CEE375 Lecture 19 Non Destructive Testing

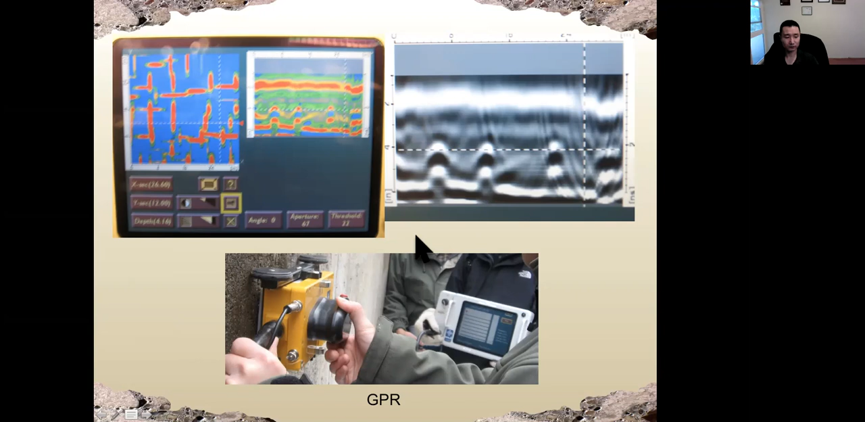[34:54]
rebar and concrete we can also see that from the gpr uh all right uh this is uh infrared camera okay so this is the another